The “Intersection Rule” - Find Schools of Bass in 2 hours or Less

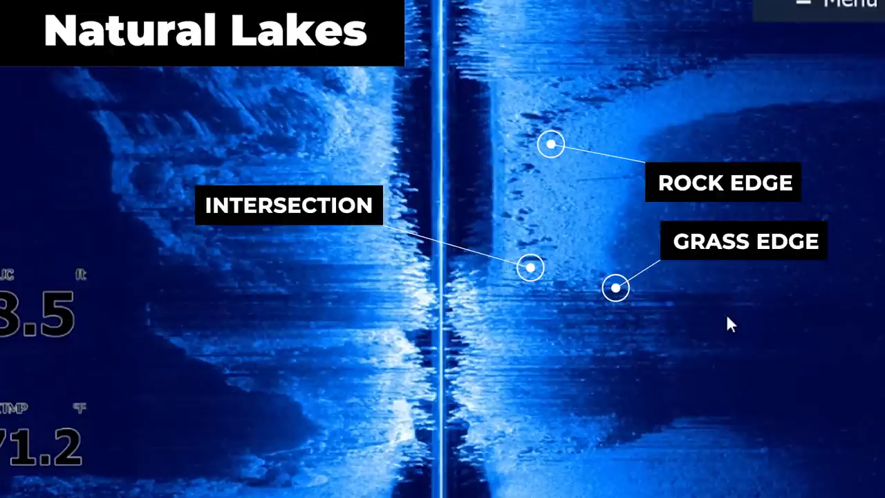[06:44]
You'll often times have an inside edge and an outside edge to the grass that you can find with your side imaging.
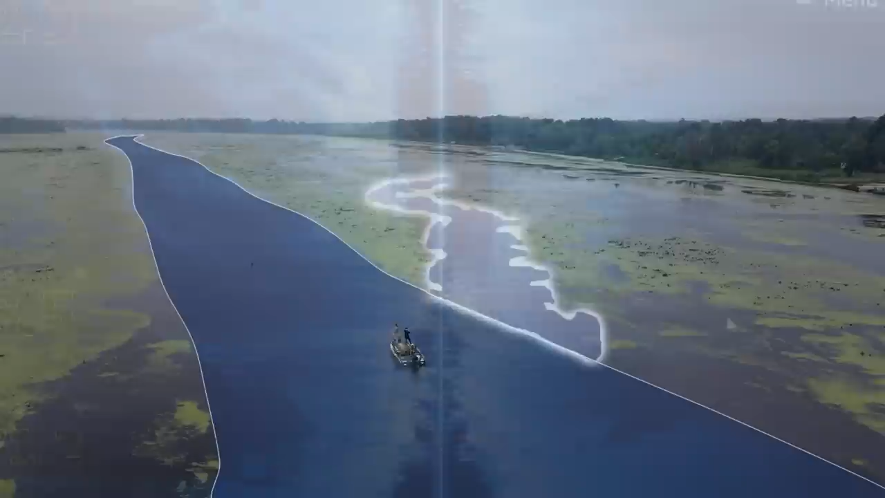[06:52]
This is very similar to the types of areas we're fishing on Buffalo Lake. However on Buffalo the grass is above the surface of the water and you can clearly see these edges.
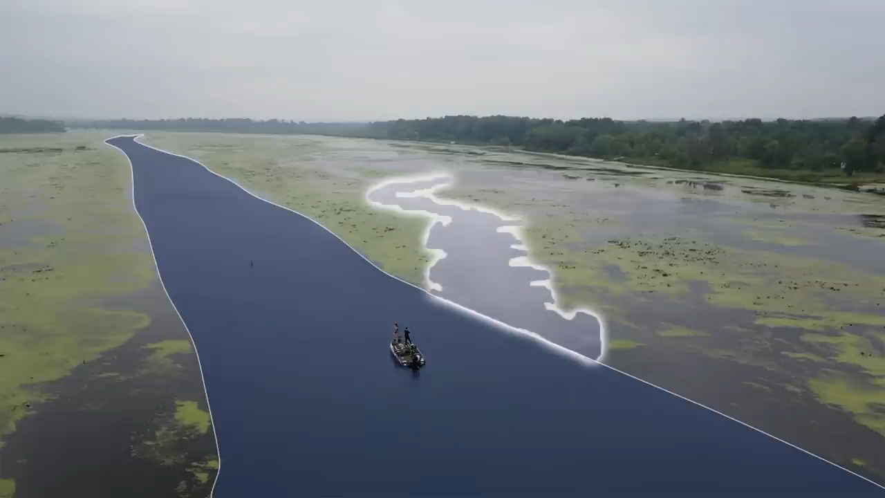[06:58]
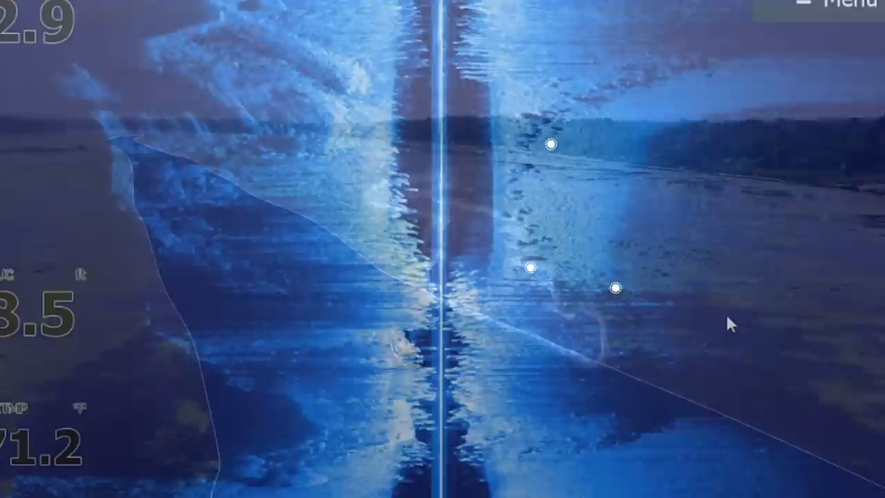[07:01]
However if the lake is submerged under the water you have to use your electronics to find those edges. Therefore regardless of the type of lake you're on you should be able to find these hard edges.
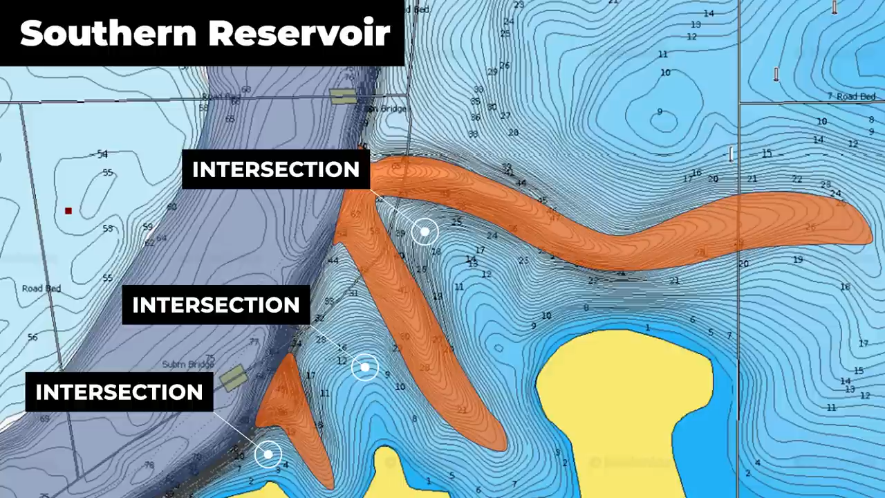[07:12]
Whether that is a structural edge where you have an actual drop off from shallower to deeper water
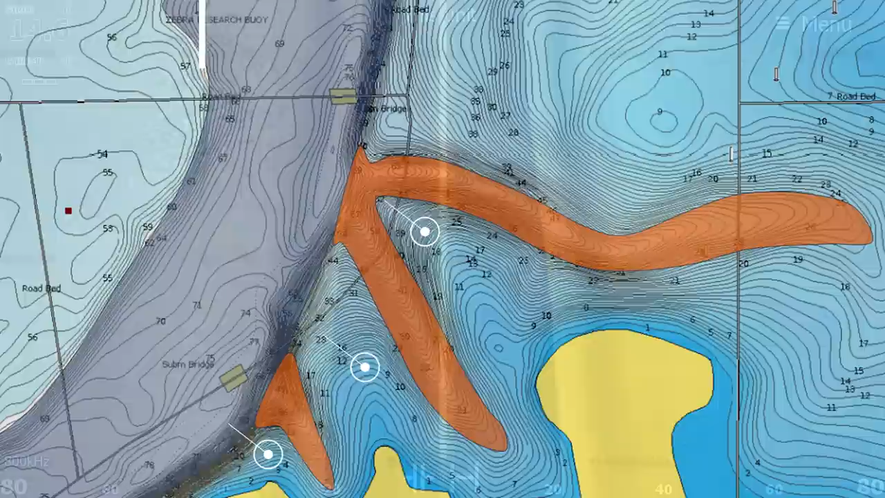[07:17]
or if it's the edge of cover like the outside edge of a grass line or a transition from bigger rock to smaller rock.
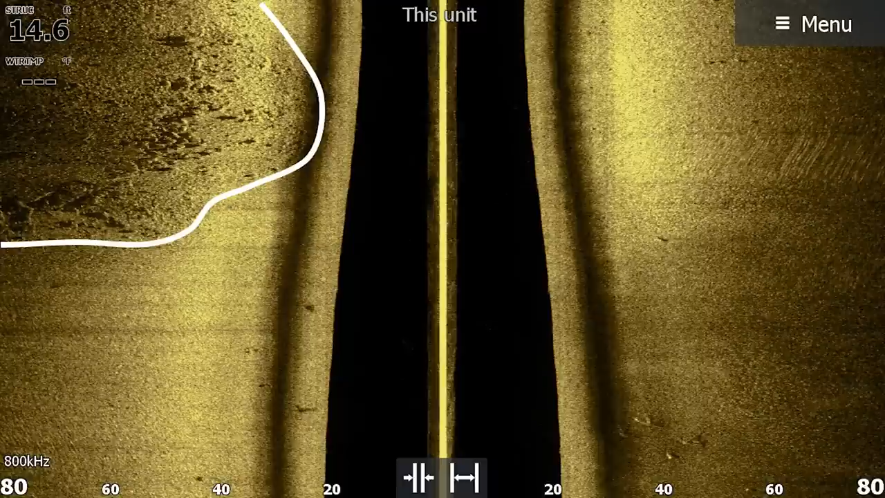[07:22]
All of these edges will attract fish.
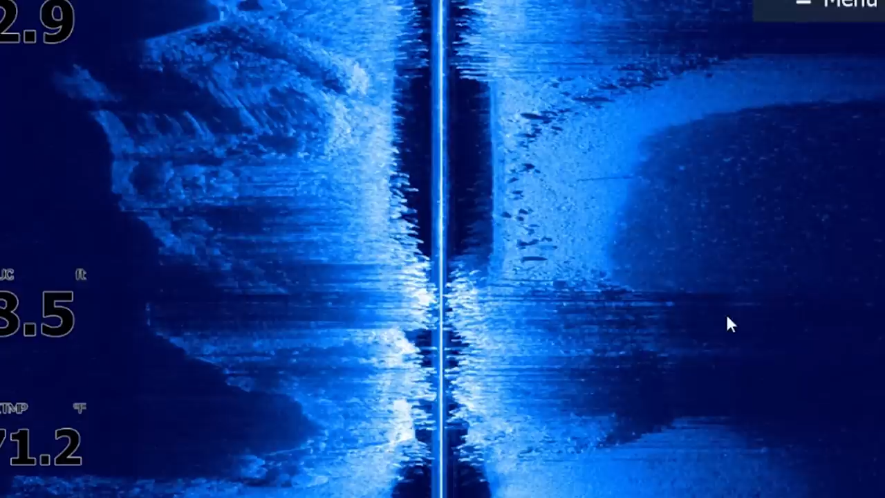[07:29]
If you can find an intersection between one type of edge with another type of edge, you're very likely to find a school of bass. And really quickly if you are struggling to identify the types of cover and structure on your fish finder,
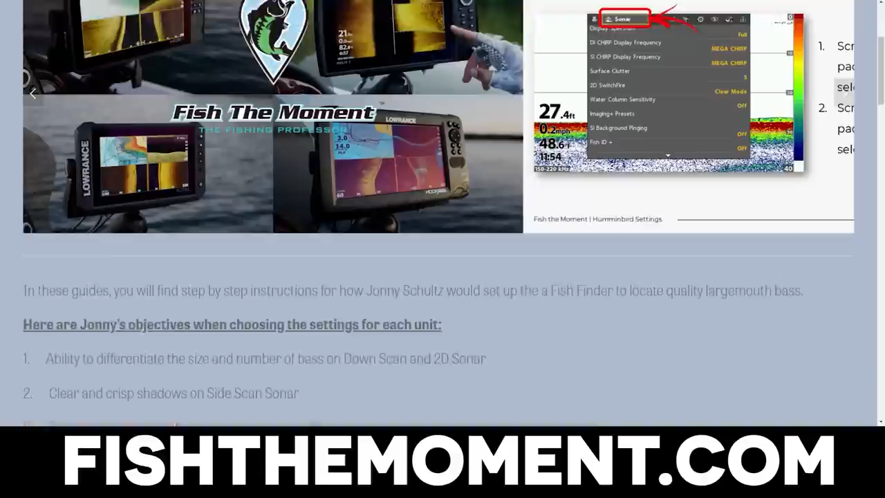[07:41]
On screen: depth 27.4 ft
I would highly recommend checking out the Sonar Interpretation Guide over on fishthemoment.com.
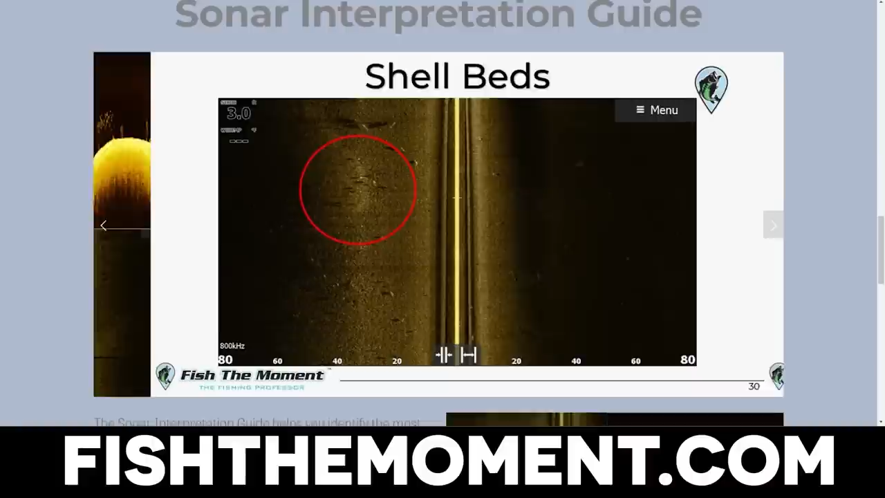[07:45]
In this guide we give examples of all the different types of cover,
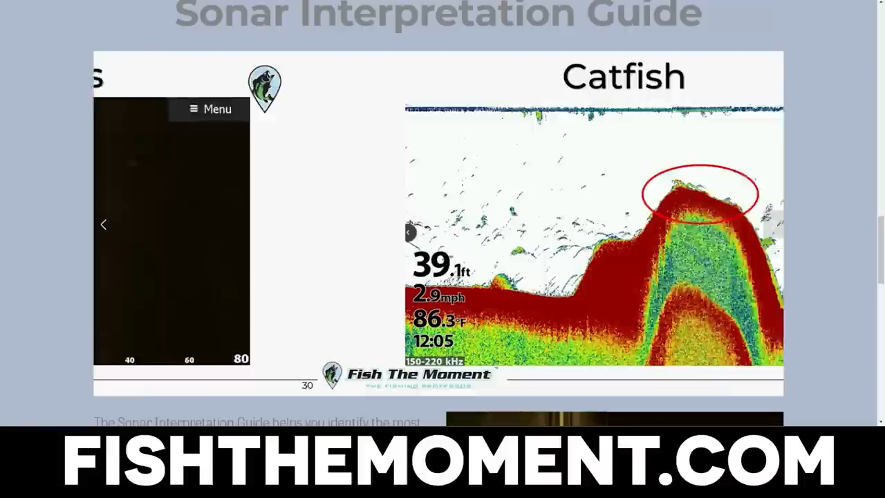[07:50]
On screen: depth 39.1 ft, water 86.3°F, speed 2.9 mph
structure, and bait fish that you'll find on your fishery.
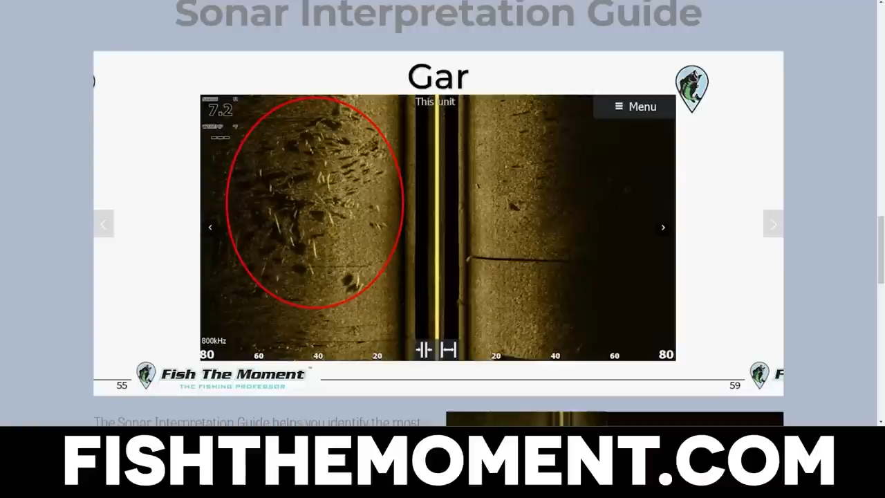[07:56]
And you can get examples from 2D sonar, down imaging, and side imaging. These images will apply to any brand of fish finder
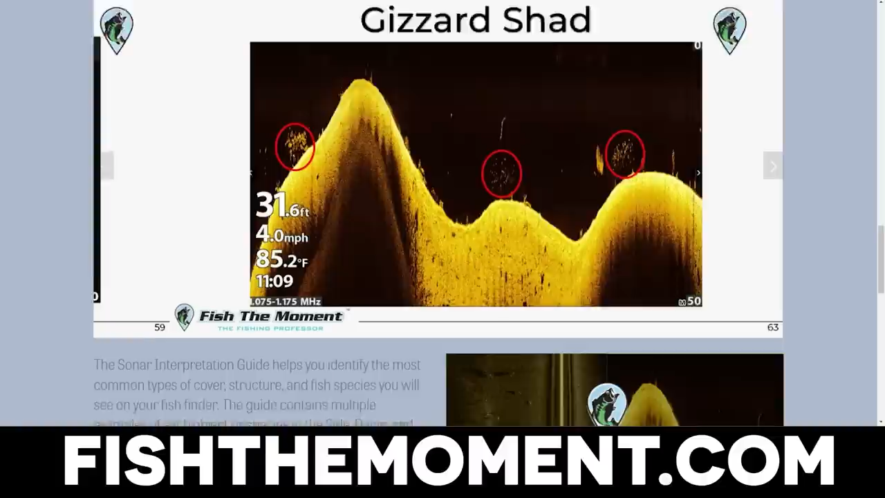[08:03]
On screen: depth 31.6 ft, water 85.2°F, speed 4.0 mph
and are a great tool and resource to use on the water fish finder to make sure you're identifying things properly on your fish finder.